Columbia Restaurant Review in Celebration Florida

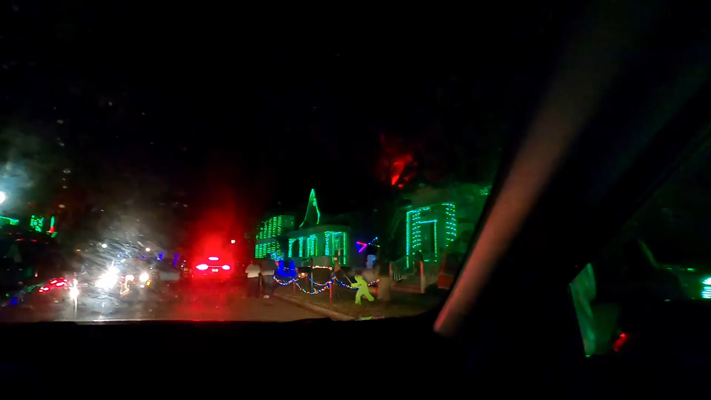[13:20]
There's no street space left for you. You're trying to get past all these people walking, but we made it. We saw the coolest of the lights, I think, and should all be easier to get through from here. But oh my gosh, these projections, these inflatables, this is crazy.